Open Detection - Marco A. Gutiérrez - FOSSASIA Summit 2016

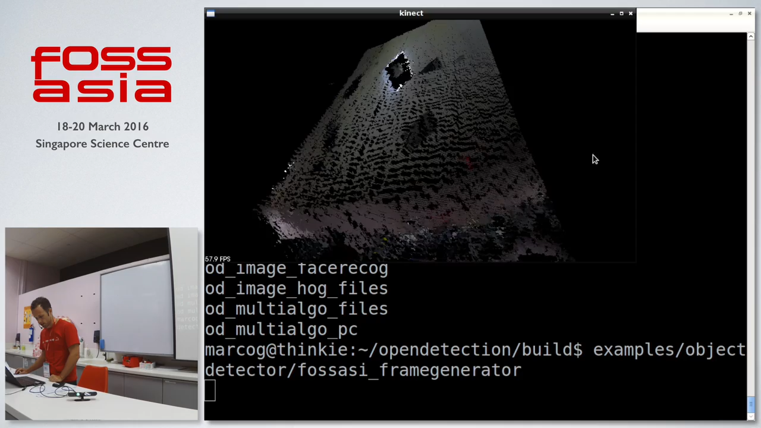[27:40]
Okay. Getting it, but this is the, I
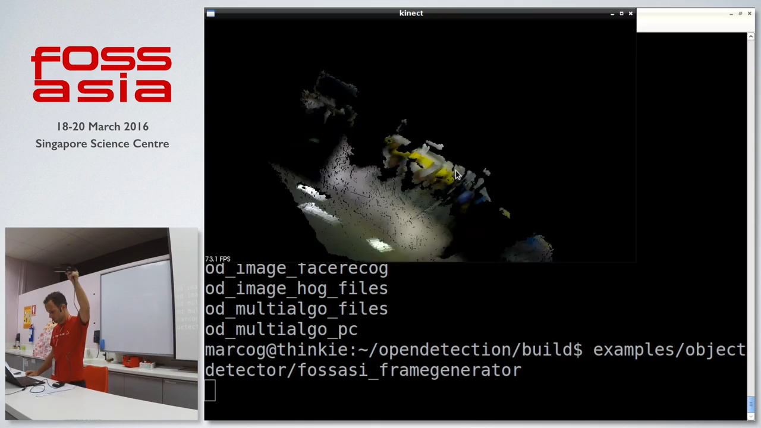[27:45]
don't know if it, yeah, this is you guys.
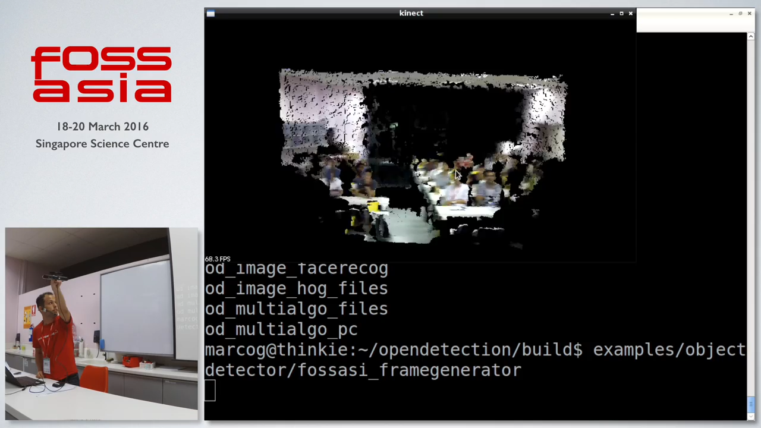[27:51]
So this is the point cloud that we're getting.
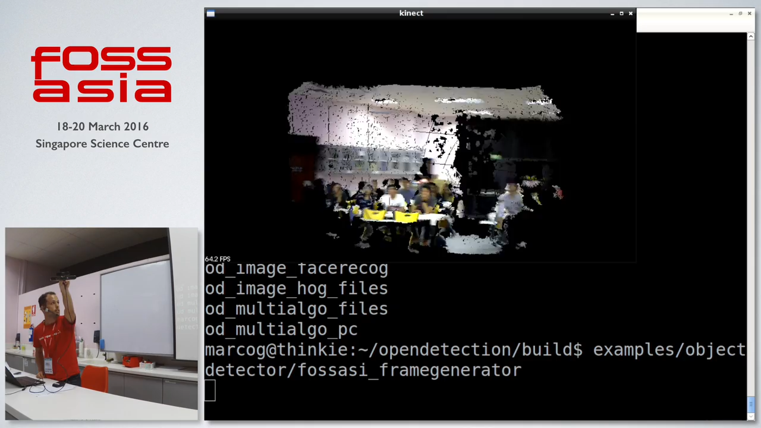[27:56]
So this is how we got the information here. That's how the grabbers work. It's fairly easy to change it to the camera.
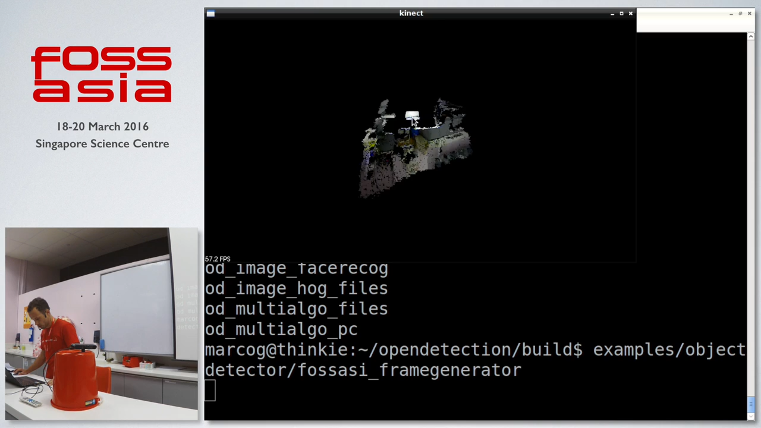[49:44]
I'm gonna look for the dominant plane. That's like what this detector is doing, which is gonna be probably this one.
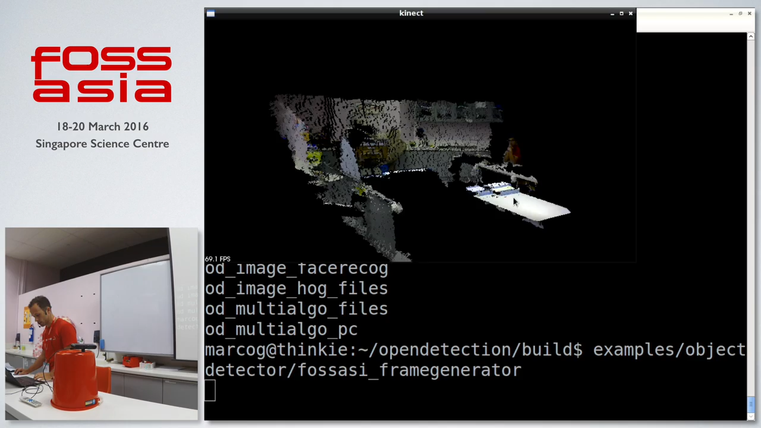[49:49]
And I'm gonna put some stuff there. So I don't know, like this. It's not gonna be correct because I'm using, as trained data, I'm using CAD models. So yeah, just I'll show you how it looks very fast.
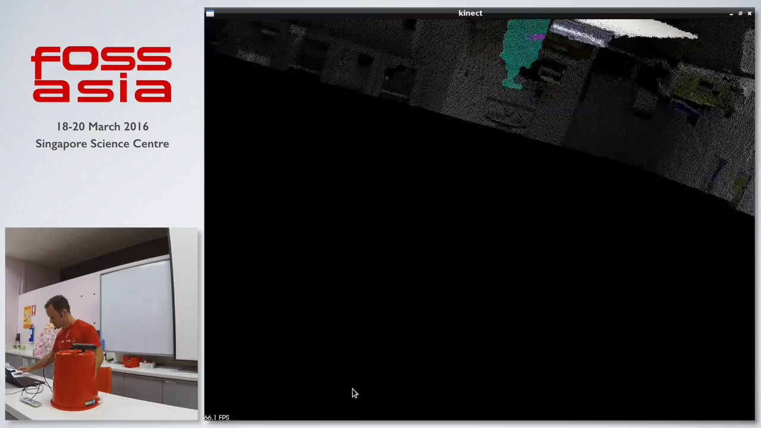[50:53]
We can just turn it up and down.
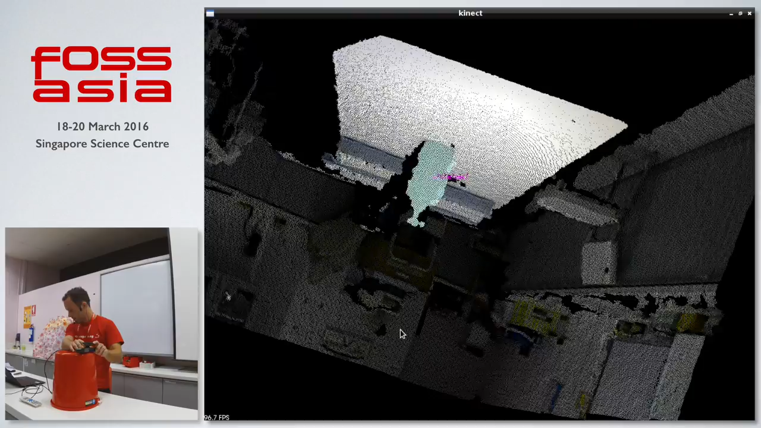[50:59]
That's it.
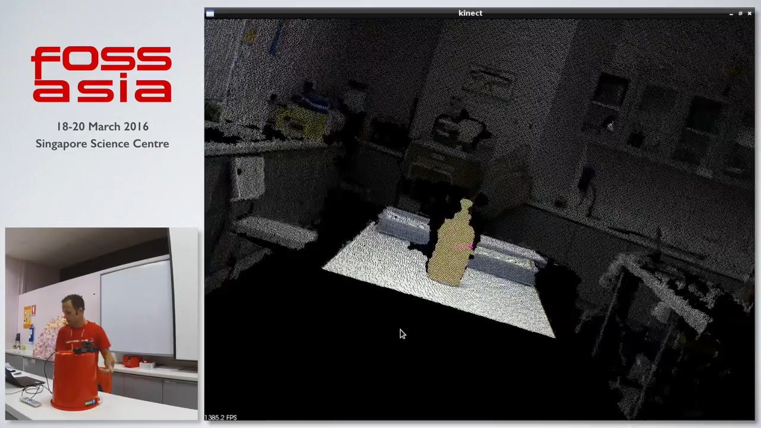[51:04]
Yeah, so it's getting a bit confused, as you can see with the labels. It's saying totem, energy drink, because those are the models that I have. I don't have the model of this thing, but we can keep on adding stuff, and then probably, I don't know if it will solve. Yeah, also this is something different, is it?
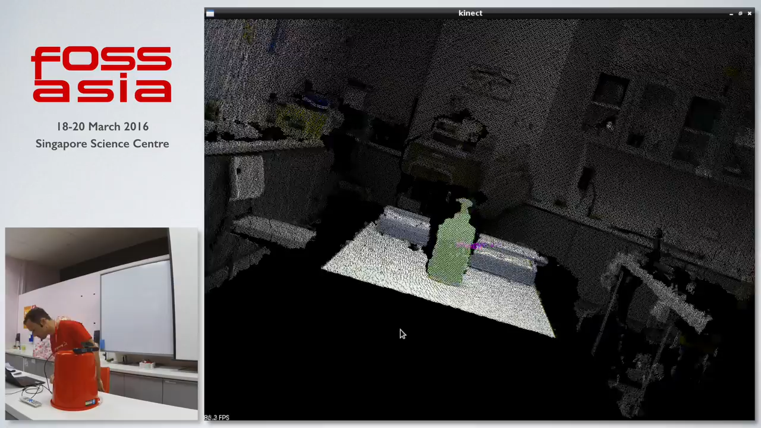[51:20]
No. It depends, like if it matches the model or not.